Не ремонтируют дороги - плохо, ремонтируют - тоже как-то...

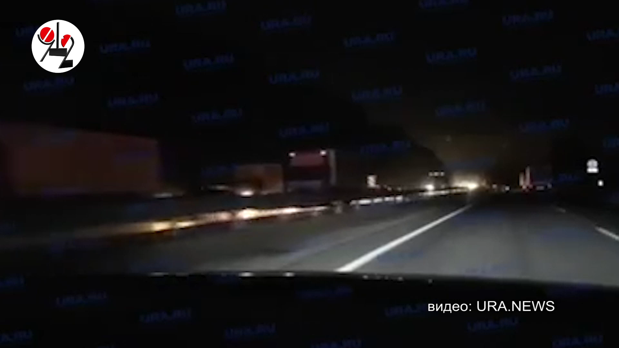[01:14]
длина пробки на тюменском направлении менялась, и к вечеру машины вставали в затор, едва выехав за знак Екатеринбурга.